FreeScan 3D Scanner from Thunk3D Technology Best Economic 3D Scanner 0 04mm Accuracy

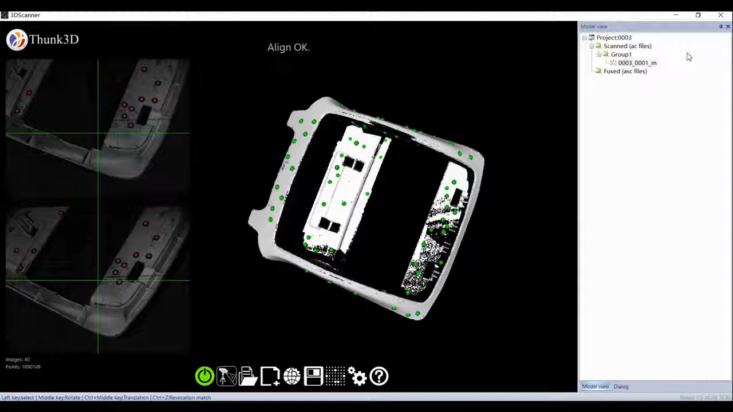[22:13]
Try to generate data first, then you'll notice the txt file.
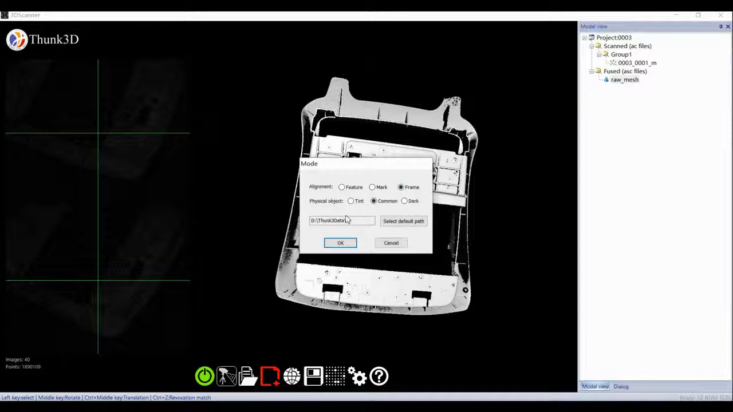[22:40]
Yeah, it's a profile of targets, so we rescan in industry carefully and completely. But this time, every scan is searching for the belongings to the whole coordinates, so we barely made merge failure.
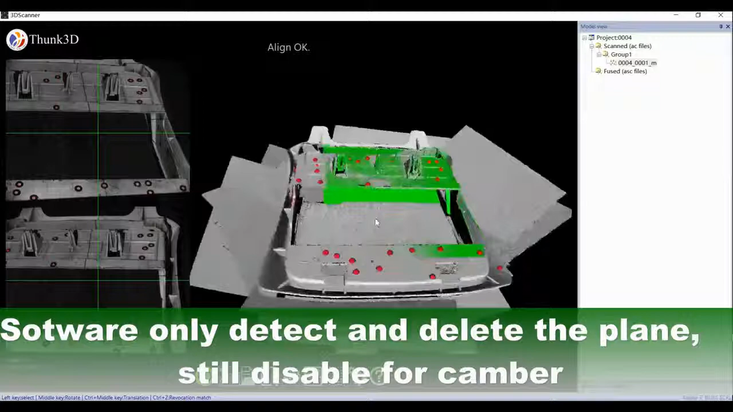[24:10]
Please take care that it's cambered,
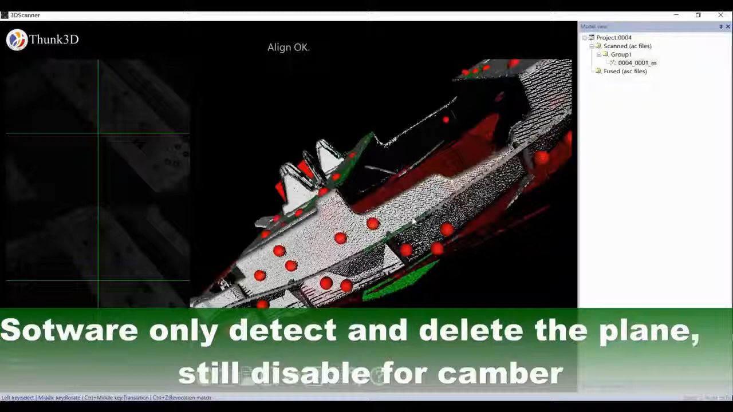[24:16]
so we can't count plan by three selections but select and delete.
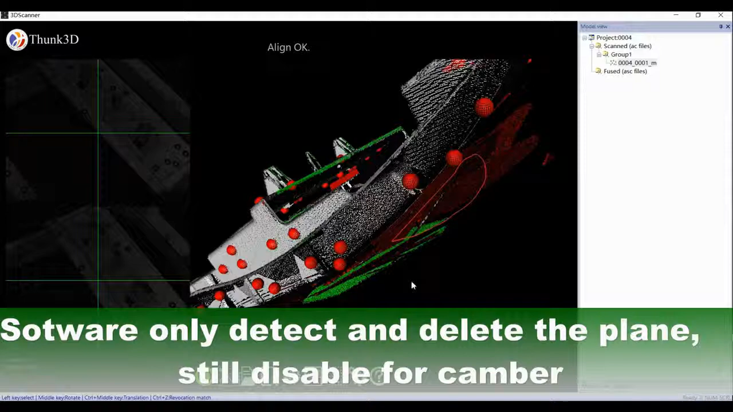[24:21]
The only fault is to delete a plan, but it's a target itself fault, not FreeScan fault.
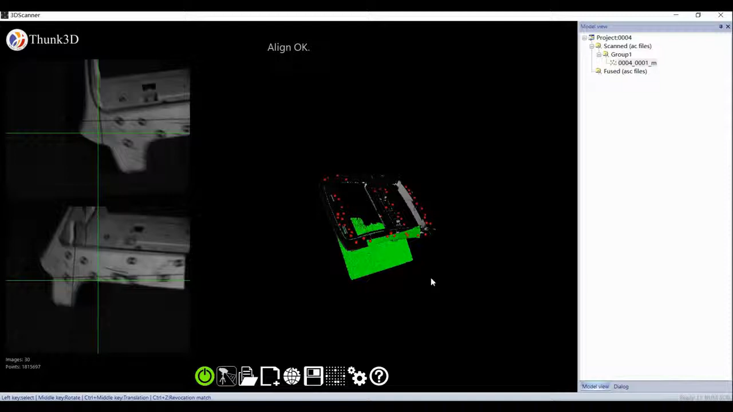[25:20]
So we rescan in industry carefully and completely.
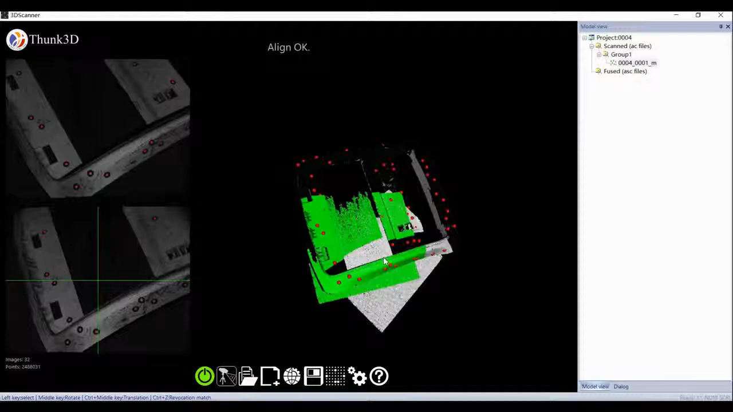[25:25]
But this time, every scan is searching for the belongings to the whole coordinates,
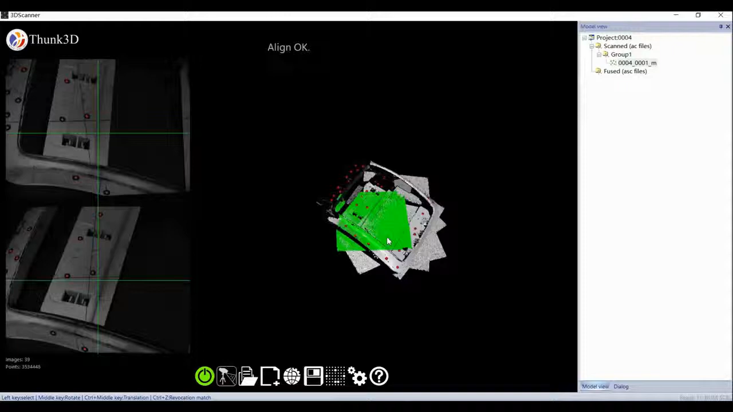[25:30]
so we barely made merge failure.
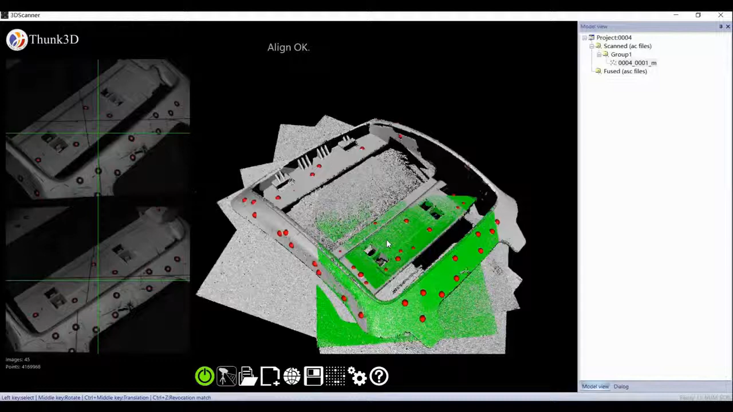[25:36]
What's more, no matter how we dispose the target, the final volume accuracy was framed to the txt profile.
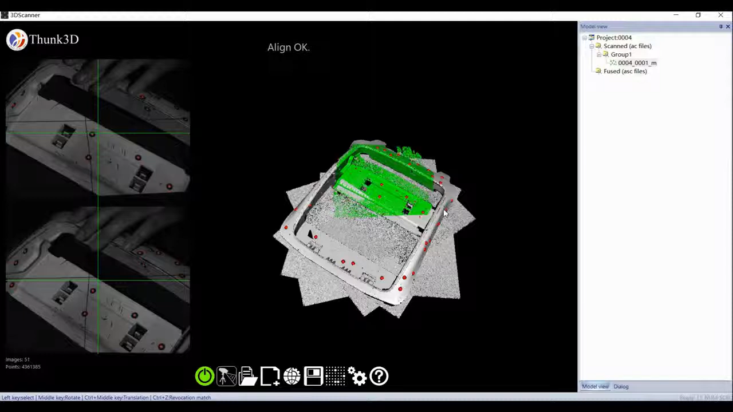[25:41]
It's very useful when we did many images.
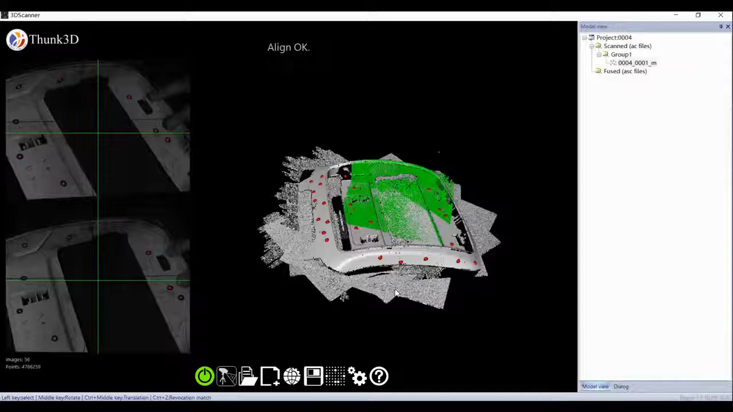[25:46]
After all, less images, better accuracy. The frame thus combined the details and the accuracy perfectly together.
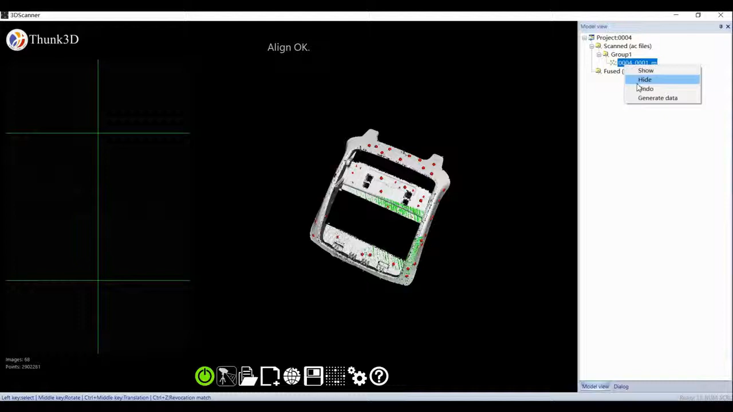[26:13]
Easier this time to finish the whole scan. When we select data, I right-click to generate data.
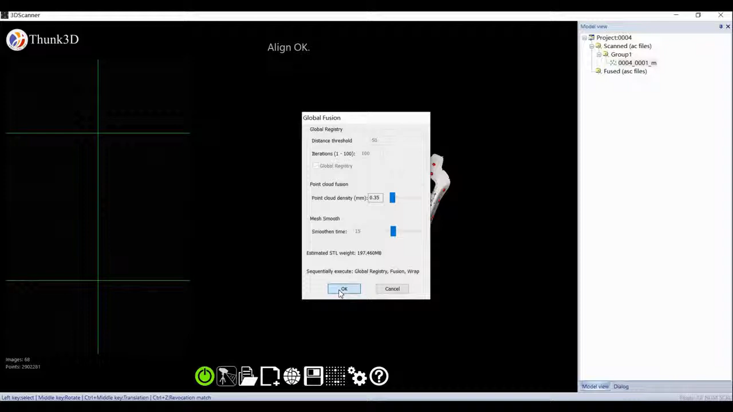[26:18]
Only two steps required and globe register was locked.
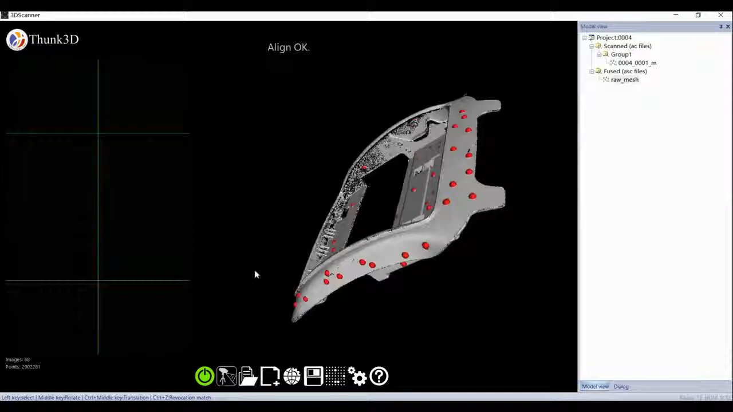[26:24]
Yes, it is a frame alignment meant for.
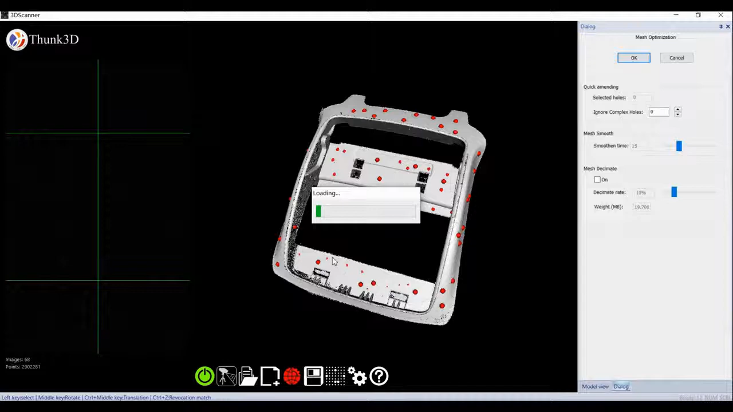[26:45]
Then we select raw data and refine it. Actually, the target has been sprayed and its original edge is also not polished, so we take the edge noise objectively. We finish the whole process in 45 minutes.
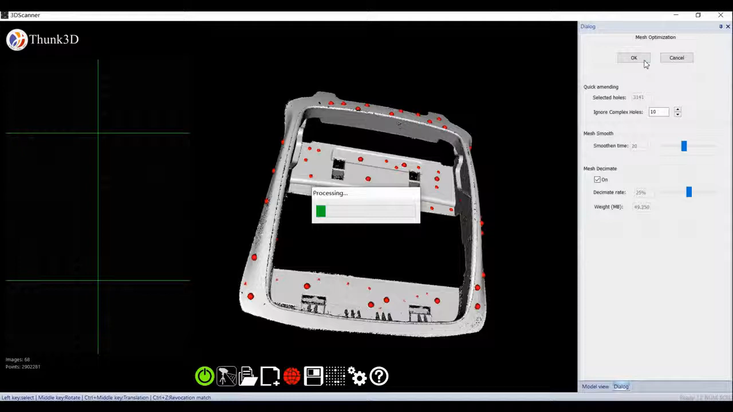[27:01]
Please judge whether it's worth your investment.
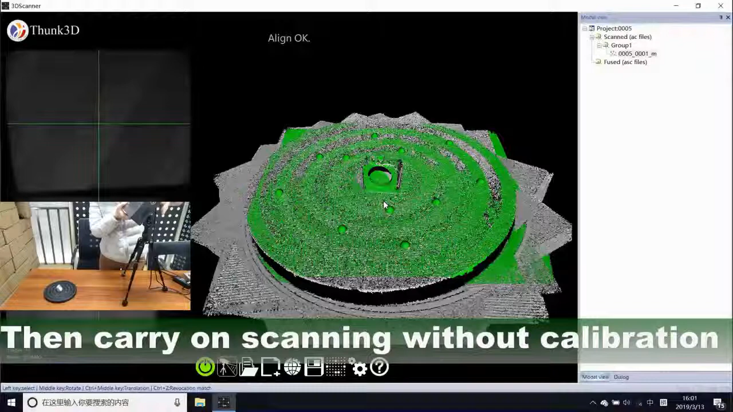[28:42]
We also could direct light projecting to get more details by adjusting tripod height.
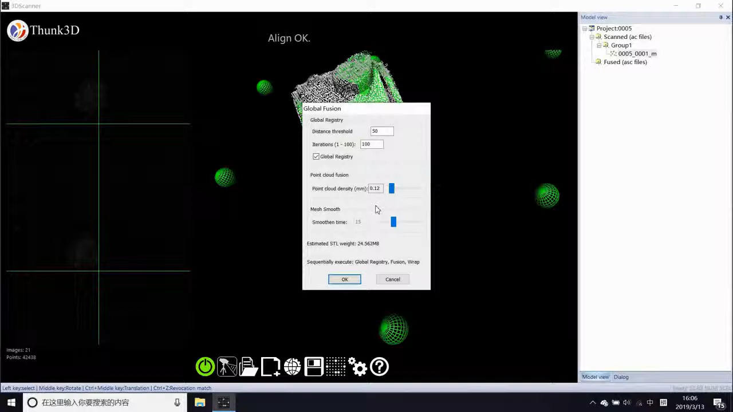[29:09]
And after wrapped and refined, the result is not satisfied.
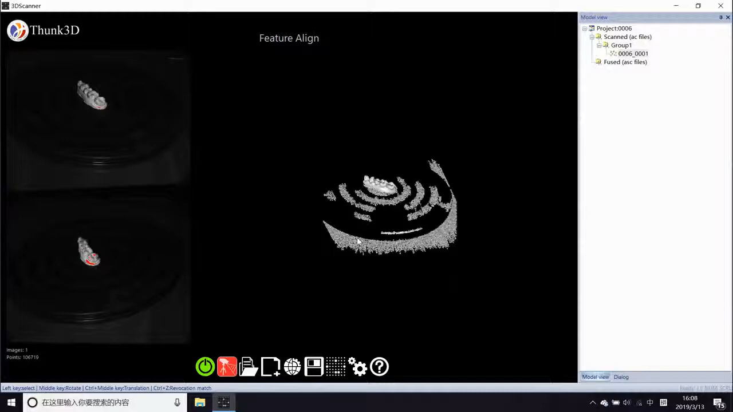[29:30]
Also, we could see feature alignment can't work.
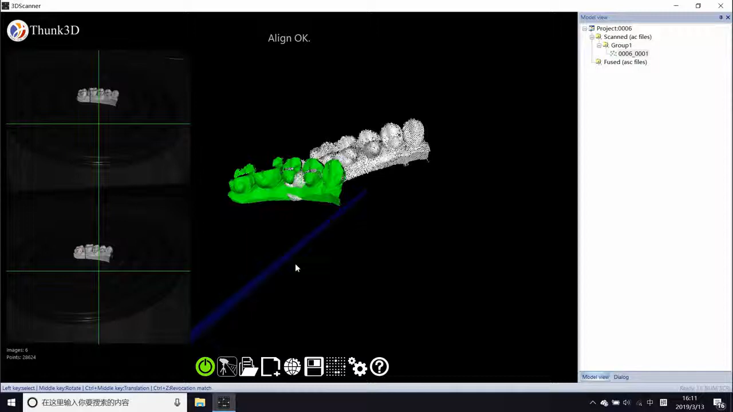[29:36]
Also should counter mark stickers, but the results looked better than 3 cm already.